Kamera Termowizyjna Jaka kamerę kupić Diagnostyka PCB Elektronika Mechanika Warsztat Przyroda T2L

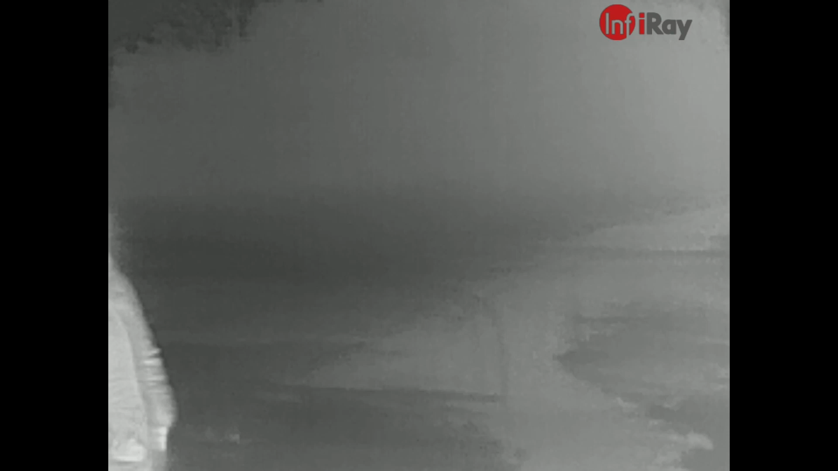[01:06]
Krawędzie są wygładzone i jest ostry, szczególnie, że kamera ma manualny fokus. No, w oddali widać poruszającą się postać. Jest to Agnieszka. Agnieszka, gołym okiem w ogóle jest nic nie widać. Jest ciemno, a mimo to ta osoba jest widoczna.
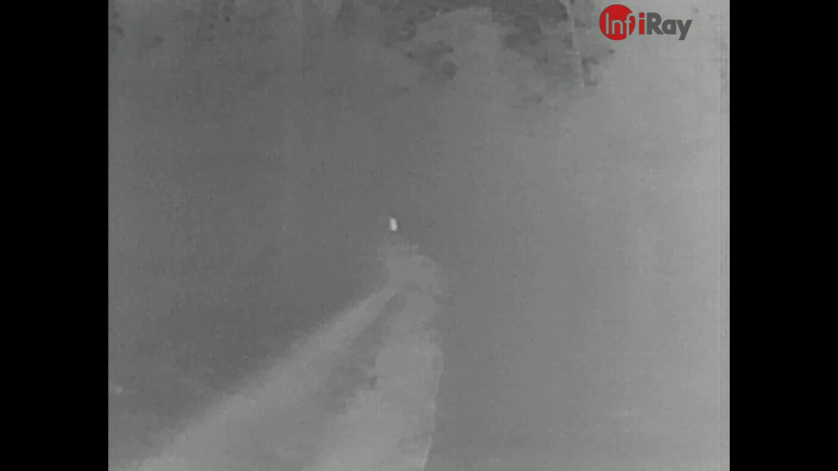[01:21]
Jestem ciekaw, czy jak odpalę obraz z drugiej kamery,
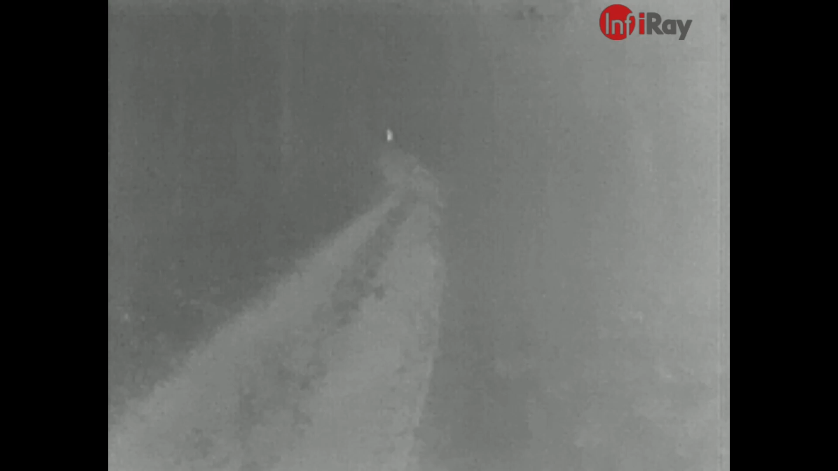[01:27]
czy to się będzie nagrywało jednocześnie.
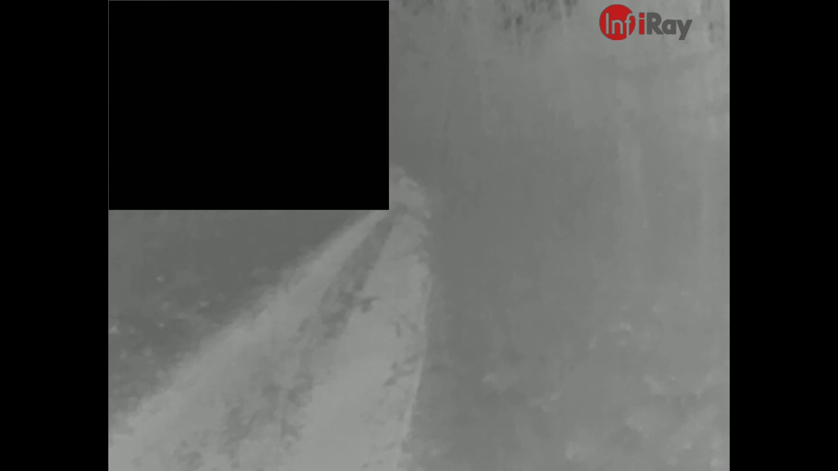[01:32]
Ten czarny kwadrat, który widzicie, to jest realny obraz, jak teraz wygląda tutaj.
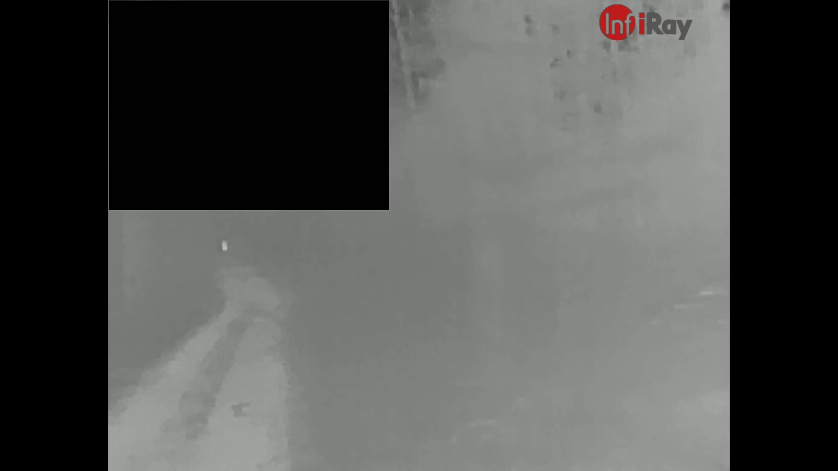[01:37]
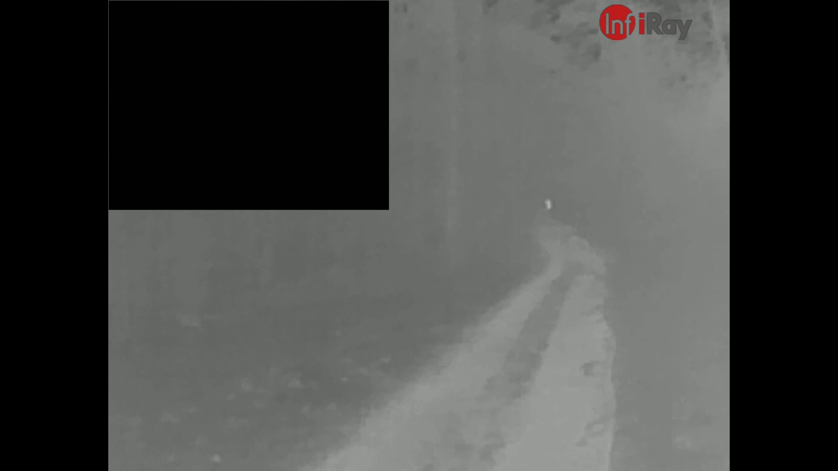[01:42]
No, jest późno w lesie w nocy, to wiadomo, że jest ciemno, ale Agnieszkę jest całkiem dobrze widać, mimo, że jest dosyć daleko. Tak jak mówię, ja gołym okiem zupełnie jej nie widzę.
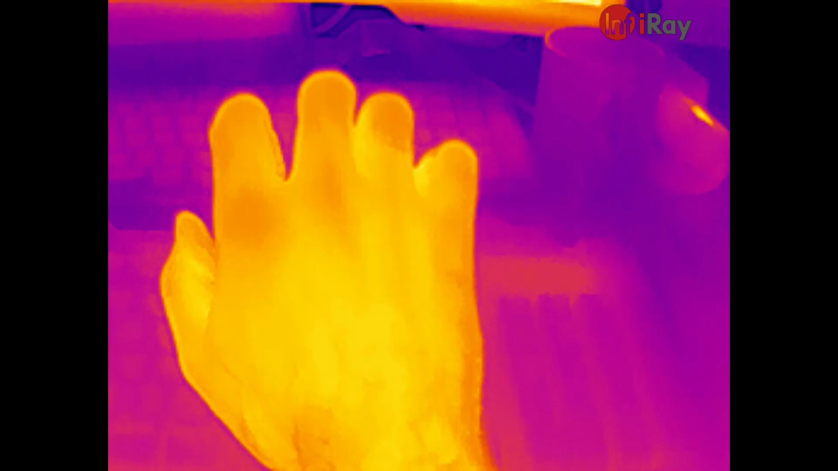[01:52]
Na filmie będą przewijać się różne rzeczy, eksperymenty, motoryzacja, elektronika,
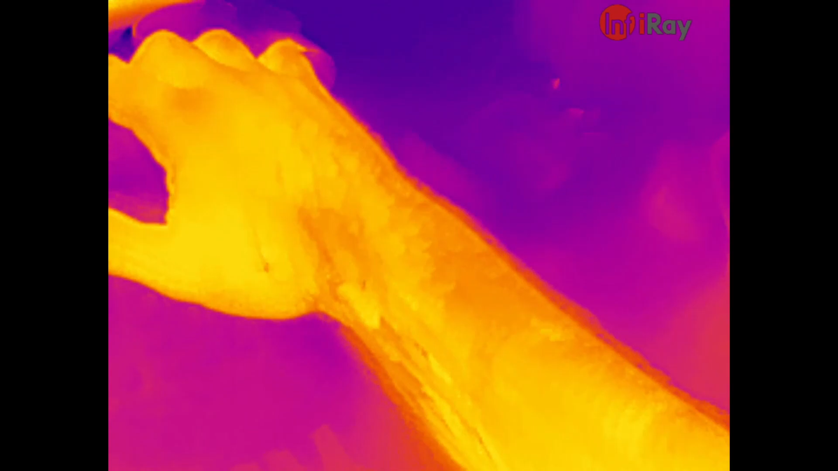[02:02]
I człowiek jak małe dziecko, jeżeli dostanie takie urządzenie,
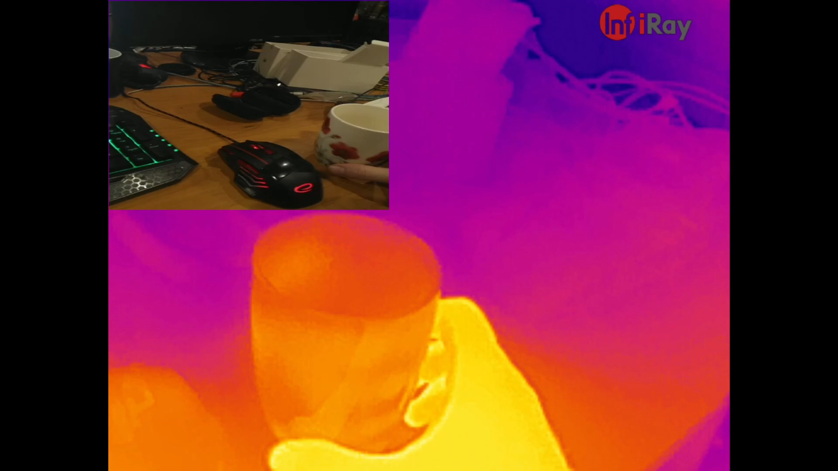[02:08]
to jest niezmiernie ciekawy tego, czego nasze zmysły nie dostrzegają w naszym życiu.
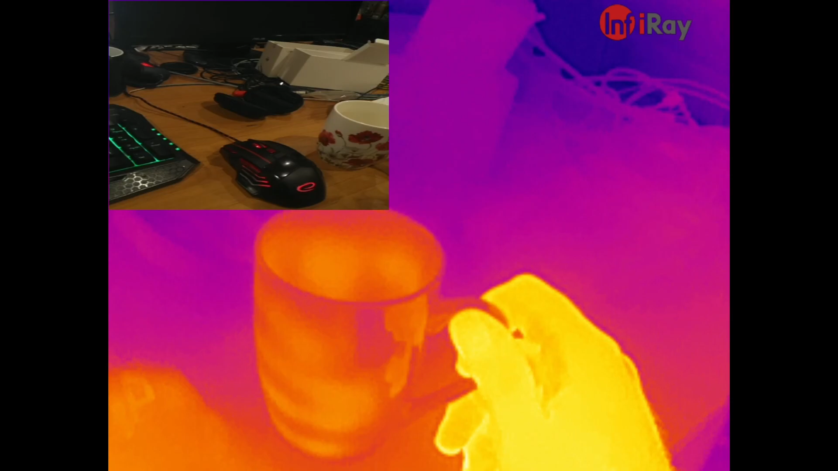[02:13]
Na przykład tego, że pozostawiamy po sobie termiczne odciski palców,
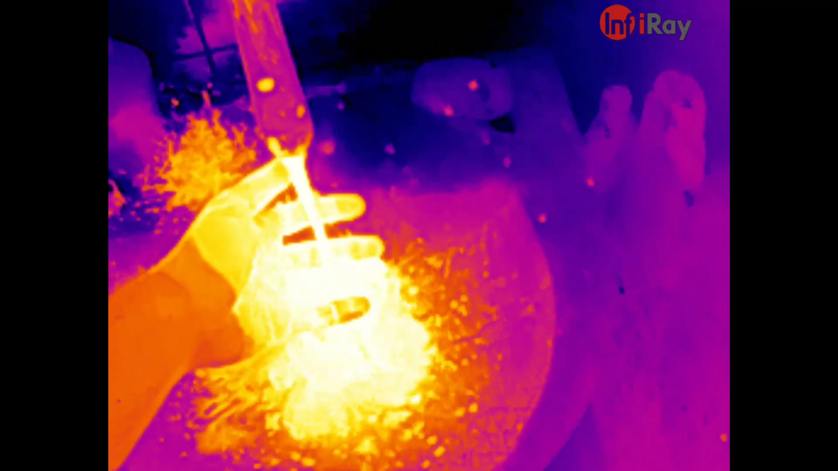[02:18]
albo tego, jak zachowuje się gorąca woda i zimna woda.
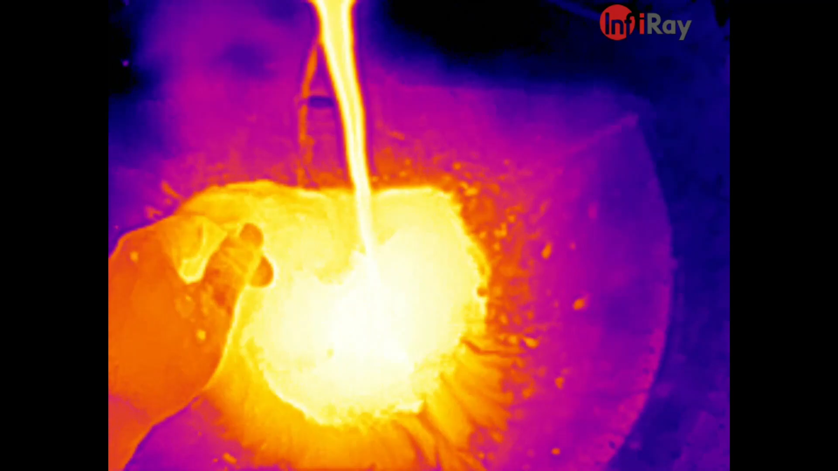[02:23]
Tutaj pod tym kranem spędziłem chyba z 20 minut, bo to jest naprawdę niesamowity efekt.
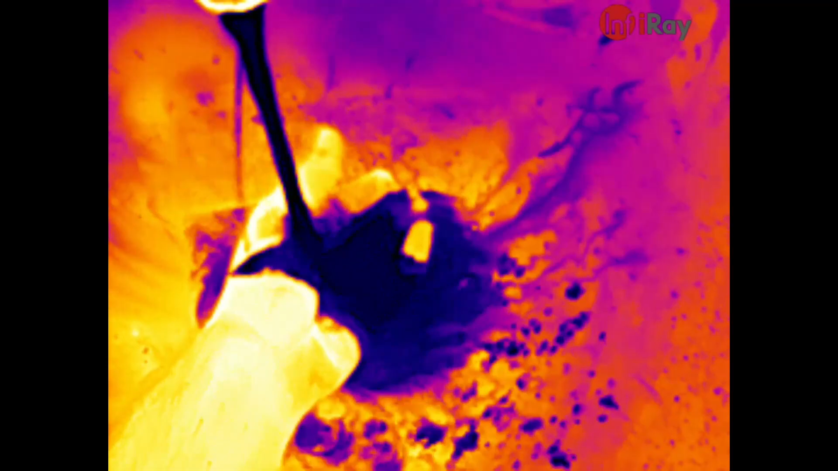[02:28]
Tak jak mówię, tutaj jest taka lekka pikseloza, ale na ekranie tego telefonu widok jest naprawdę hipnotyzujący.
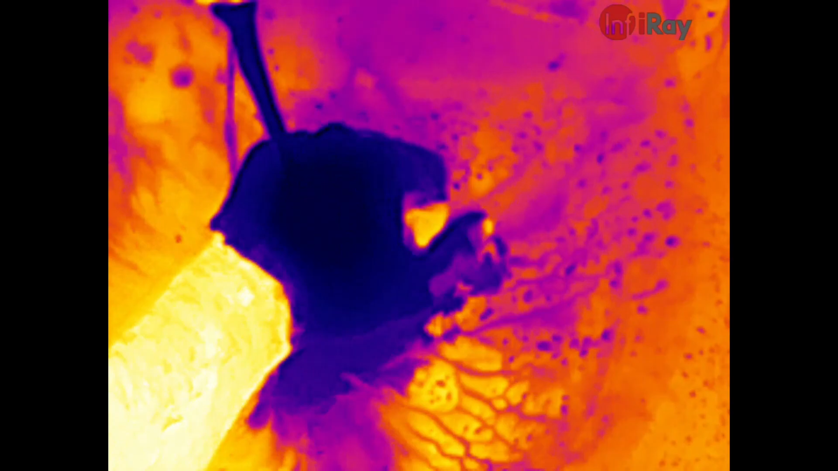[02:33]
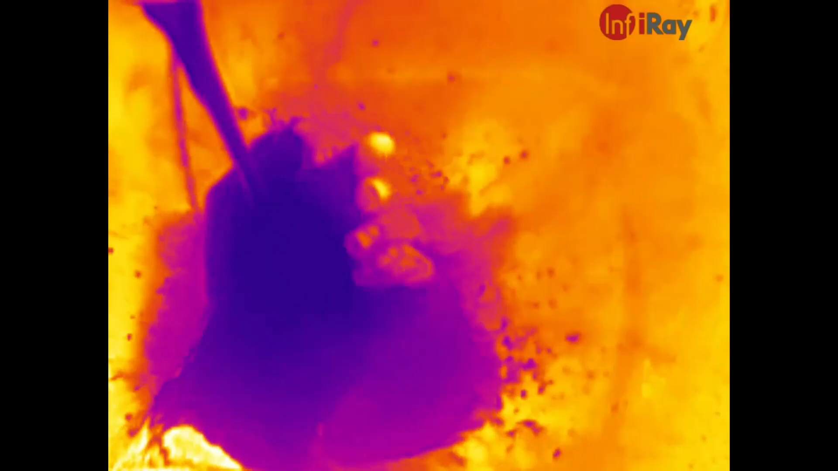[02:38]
Chociaż i tutaj na pewno dostrzegacie to, że nawet widać takie szczegóły, na przykład jak moje włochate łapska.
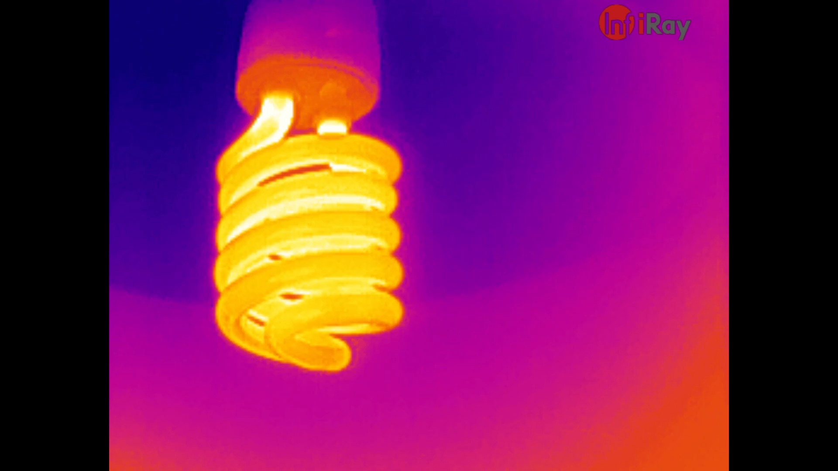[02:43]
Kamera świetnie sprawdza się, jeżeli chodzi o diagnostykę urządzeń mechanicznych.
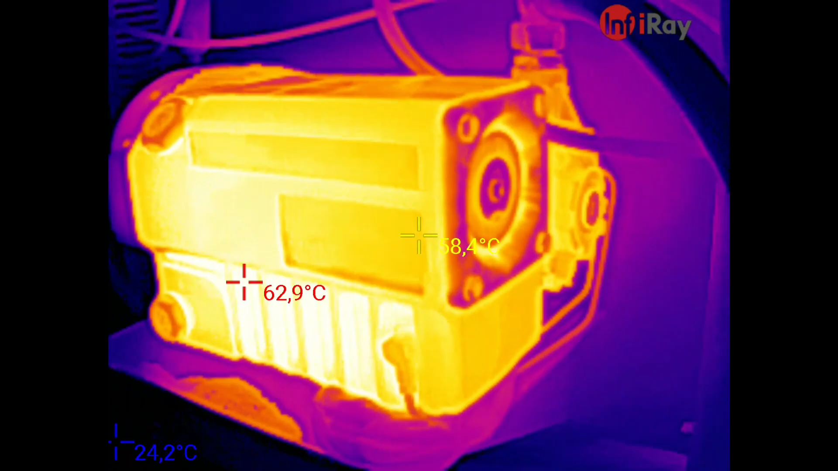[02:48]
To mamy pompę wakuum, no i każdy doskonale widzi, gdzie,
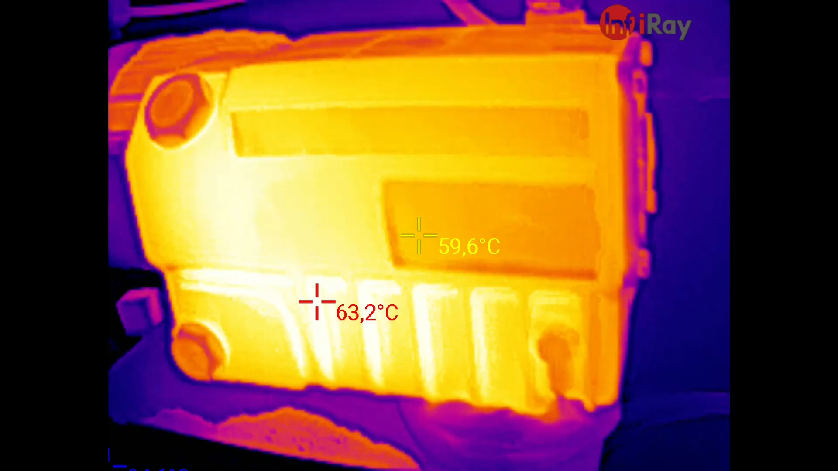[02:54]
jaki mamy rozkład temperatur, czy coś się nagrzewa na przykład ponad to, co zaleca producent.
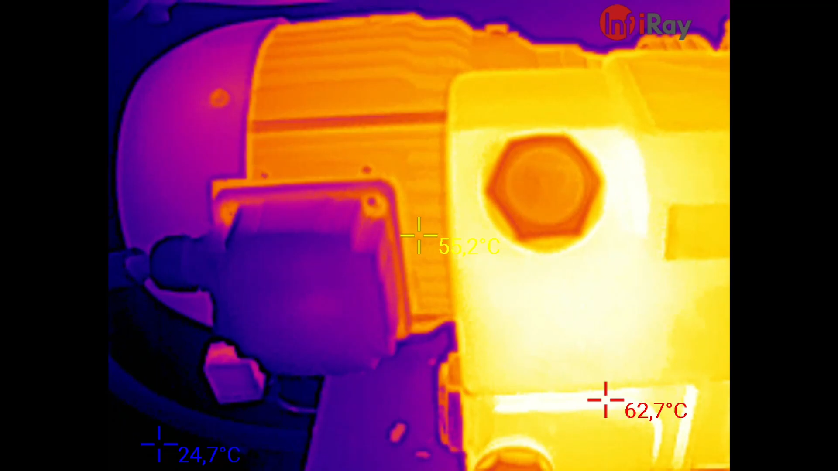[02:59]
On screen: max 62.7°C, min 24.7°C
Możemy sprawdzić, który stycznik, który elektrozawór jest aktywny, co ogromnie przyspiesza diagnostykę.
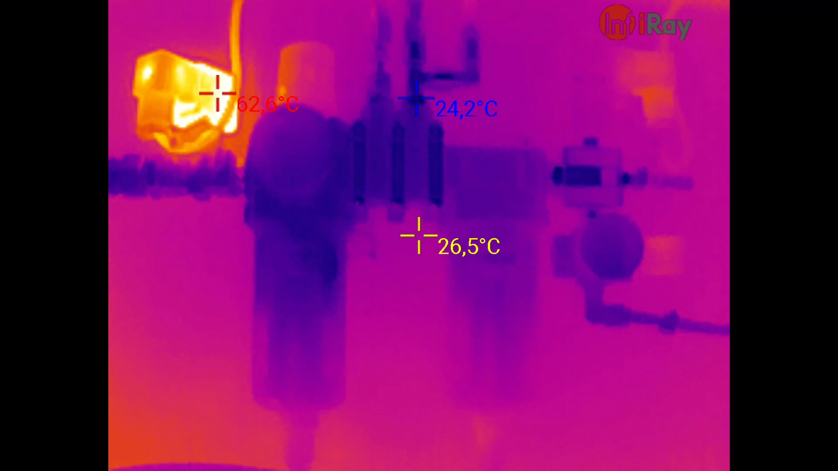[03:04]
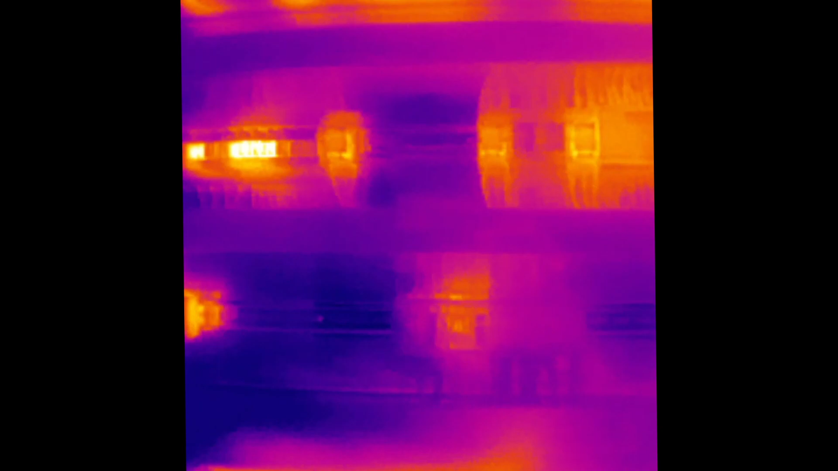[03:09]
Możemy zajrzeć do szafy sterowniczej. Jak widać, wszystkie elementy są dobrze widoczne. Możemy się przybliżyć do danego elementu.
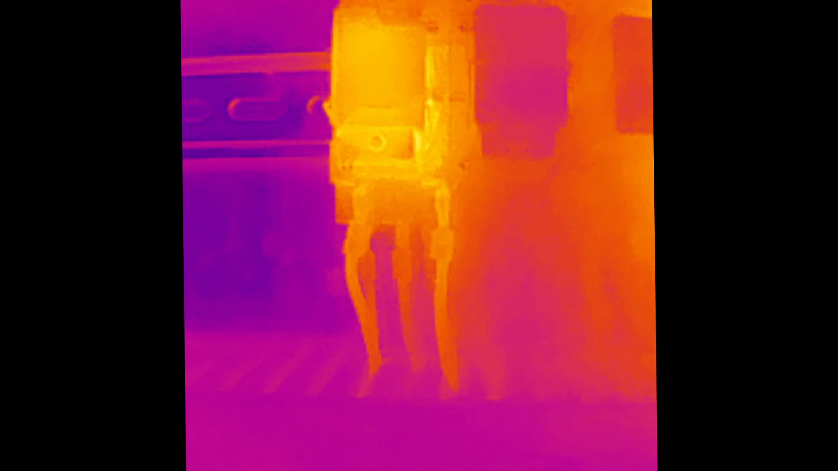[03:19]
No i ocenić nawet, czy któryś ze styków w tym elemencie nie nagrzewa się bardziej niż pozostałe.
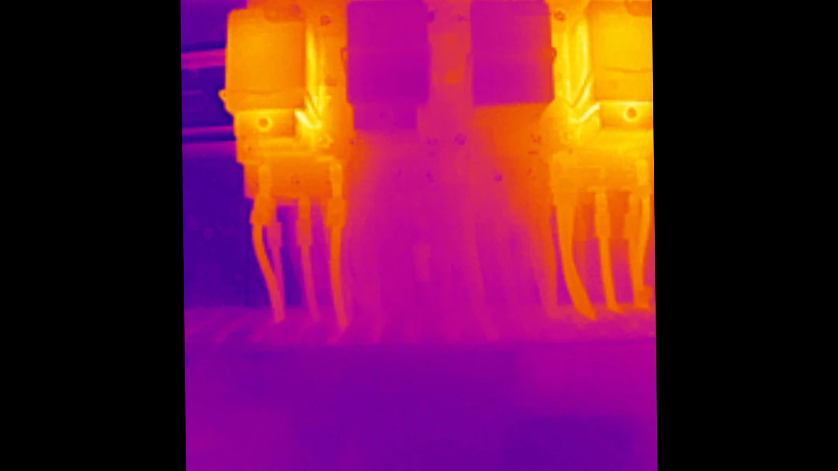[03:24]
Tu widzimy, najbardziej ciepłe są cewki tych przekaźników. Ale gdyby jakiś kabel był luźny i tam by występowała wyższa temperatura, na pewno byśmy to tutaj widzieli. No i to jest właśnie zaleta manualnego fokusa na tej kamerze,
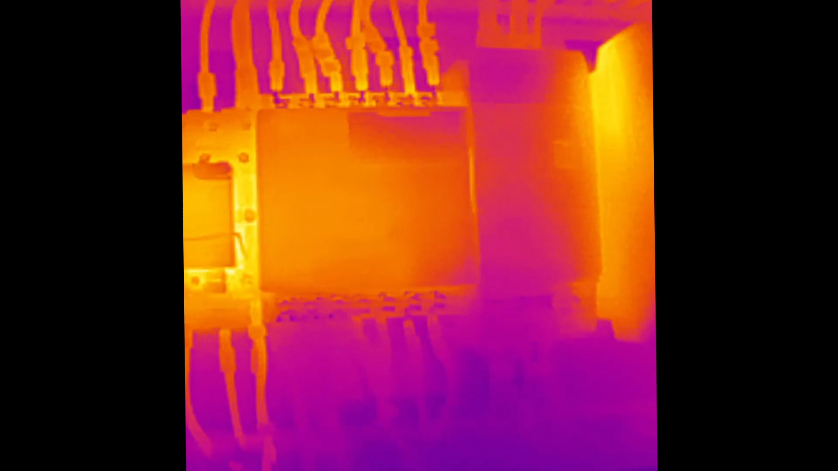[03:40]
że możemy zobaczyć z tak bliska,
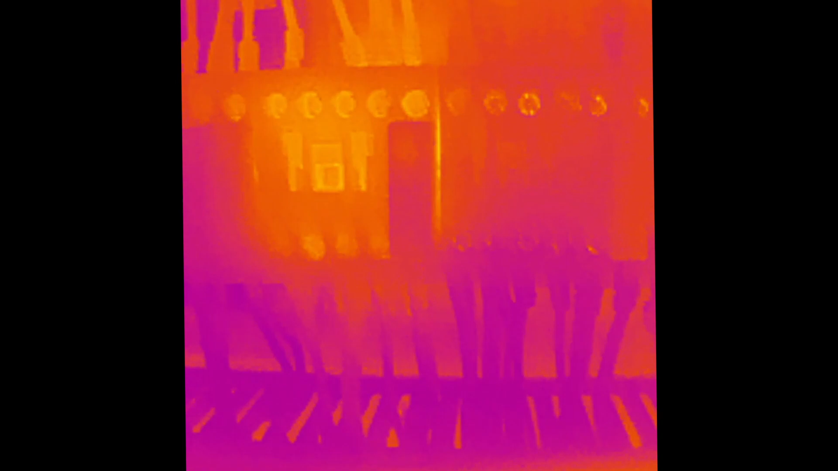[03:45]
z takim dobrym odwzorowaniem te elementy.